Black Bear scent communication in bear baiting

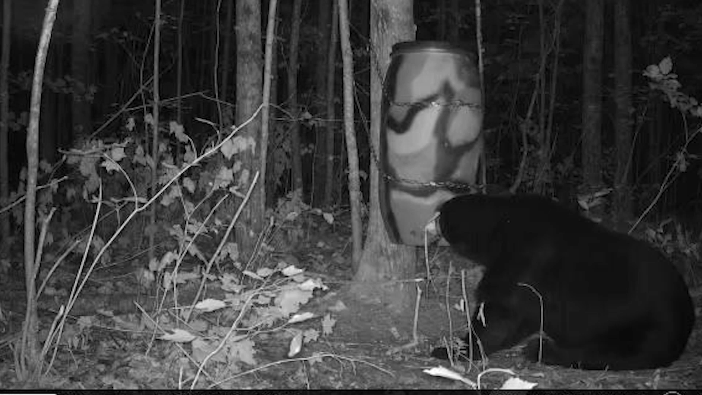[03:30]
next night a mature bear was on the camera and before the next morning there was another bear on the camera so less than 48 hours that bait went from zero bears to seven bears like I said this has happened before and
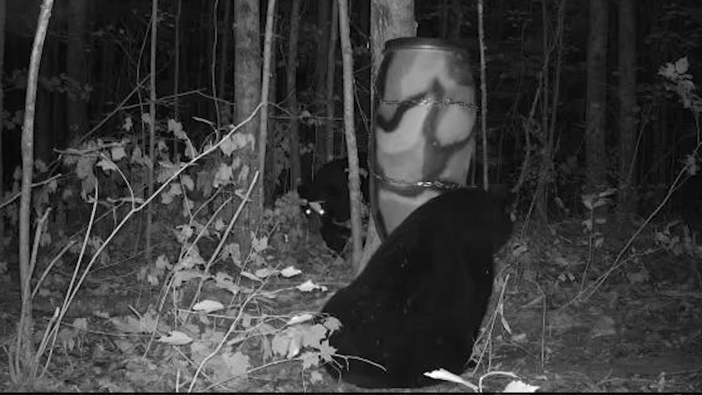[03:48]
it makes you go what in the world how can that sit there for eight days